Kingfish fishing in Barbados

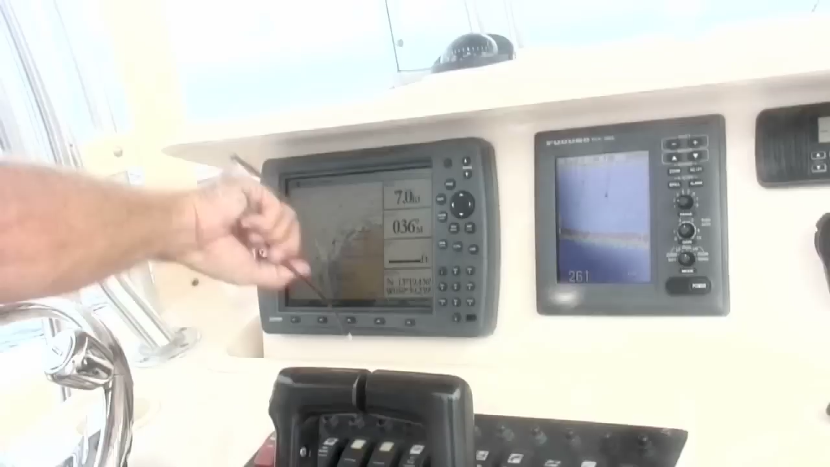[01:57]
Cutting our losses, we head from 250ft to 100ft, slow the boat down from 7 to 4 knots and start fishing for barracuda.